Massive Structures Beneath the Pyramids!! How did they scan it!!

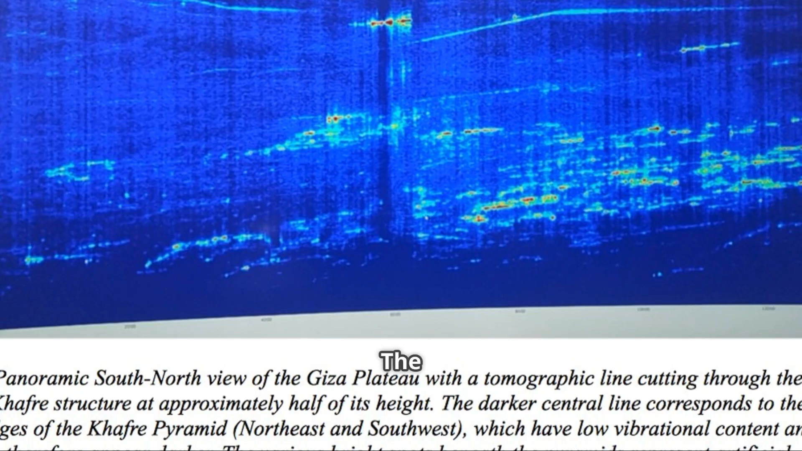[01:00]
The research team claim that the various bright spots beneath the
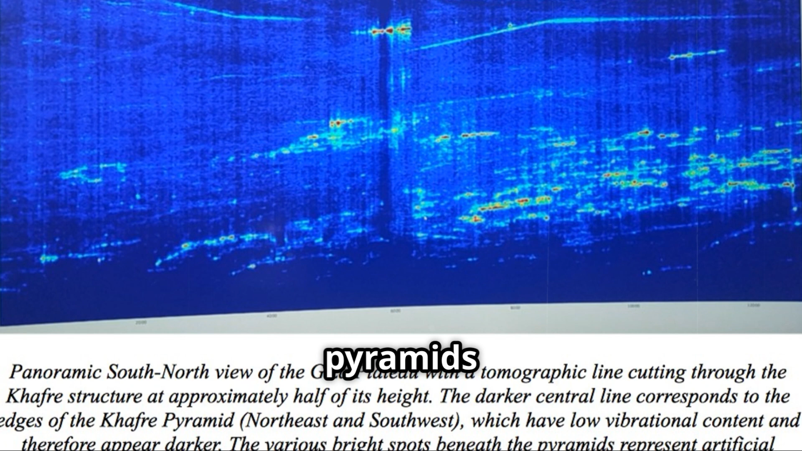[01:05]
pyramids represent artificial structures located approximately two kilometers below the pyramid plateau.